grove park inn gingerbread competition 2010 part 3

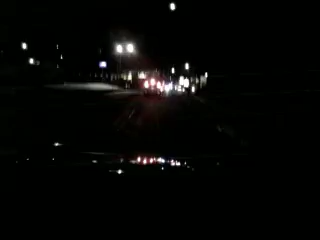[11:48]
You'll be able to see it. It's still too far away. Car accident. Of some sort. see the flashing lights. It's a police officer. Popos. Ooh. Somebody skidded on the ice.